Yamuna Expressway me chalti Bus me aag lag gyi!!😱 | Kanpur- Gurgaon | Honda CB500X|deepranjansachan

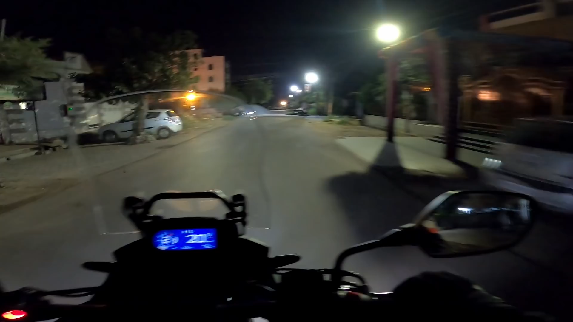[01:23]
चलो भाई, अभी टाइम है 2:56।
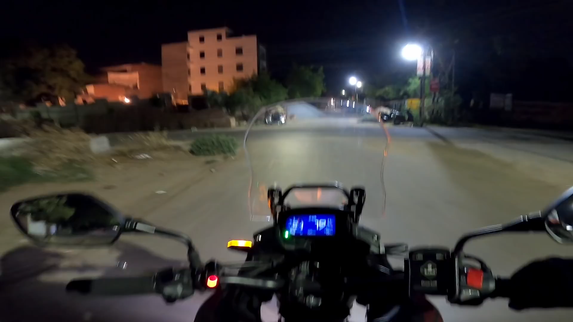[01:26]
आज तो टाइम से बहुत ही पहले निकल गए। अभी तो कानपुर की गलियाँ बिल्कुल खाली पड़ी होंगी।
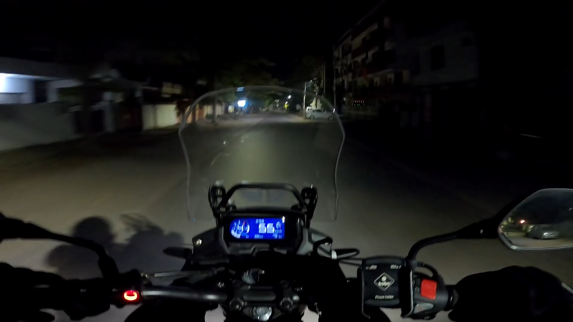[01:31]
तो भैया फिर से स्वागत है आपका बिल्कुल फ्रेश नए व्लॉग में। अपना कानपुर शहर यार आज छोड़ के जाने का दिन हो गया। और ये ना मेरे पैनियर, जब मैं टॉप बॉक्स लगा रहा हूँ तो थोड़ी सी वॉबलिंग, थोड़ी सी नहीं, बहुत ज़्यादा वॉबलिंग आ रही।
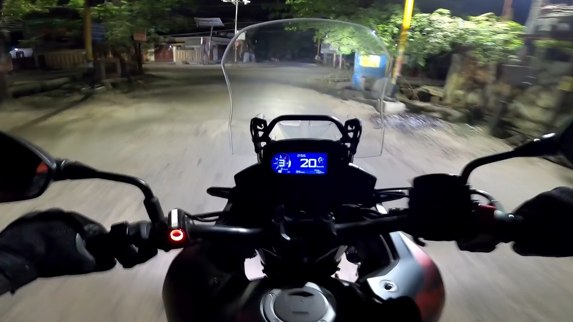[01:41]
दिस आई हैव टू सी कि इशू क्या है।
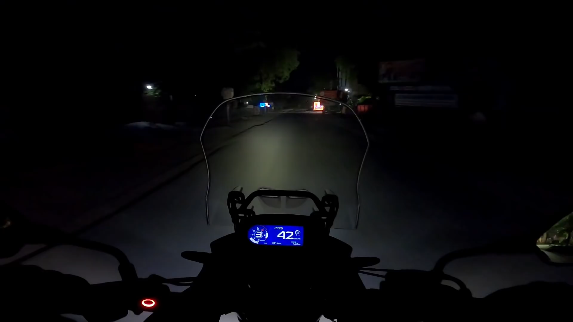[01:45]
फिलहाल पेट्रोल बिल्कुल भरा हुआ है, ट्रिप मीटर मैंने 0 कर दिया है और अब बस निकलते हैं। रात हो रखी है, 5:30 बजे उजाला हो जाता है, तब तक मैं काफ़ी डिस्टेंस कवर कर लूँगा, यही प्लान था। तो आराम से बिल्कुल चलते हैं और मज़े करते हैं। तो जो हाईवे है वो मेरे घर से बिल्कुल पास ही है।
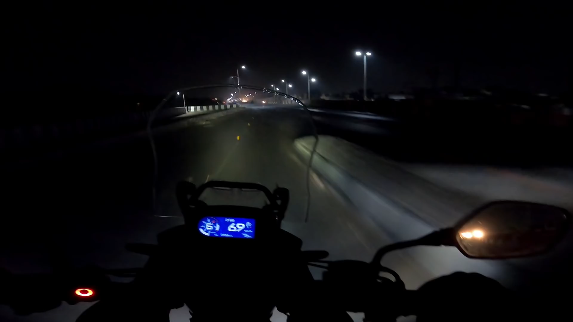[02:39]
तो बस यहाँ से हमने, और एग्ज़िट भी उसी तरफ है। अब हम हाईवे चढ़ गए, पूरा कानपुर क्रॉस हो जाएगा हवा हवा में। ओह, सुबह सुबह बाइक चलाने में यार मज़े आते हैं। तो अभी थोड़ा उजाला होने का वेट करते हैं, उसके बाद अच्छे से व्लॉगिंग भी करेंगे और मस्त बातें भी करेंगे। तो भाई 2:55 पे बाइक स्टार्ट करी थी,
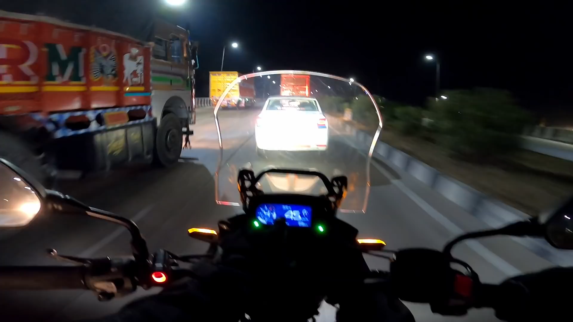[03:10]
3:54 हो गया, मतलब 355 यू कैन से, एंड वी हैव कवर्ड 93.7 किलोमीटर्स, दैट्स इम्प्रेसिव। अभी मैंने 1000 लाइट जला रखी, काफ़ी अंधेरा रहा, तो मेरे को लगा भाई कोई पीछे से चूम ना ले आके हमको, इसलिए। तो इस सफ़र में नींद कुछ ऐसा खो गई, हम न सोए रात थक के सो गई।
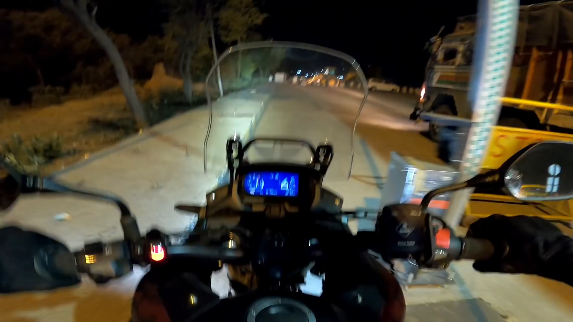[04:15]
अरे यार ये कैसा बाइक लेन बनाई इतनी पतली से, यो तो गलत है जी, रोड कहाँ है।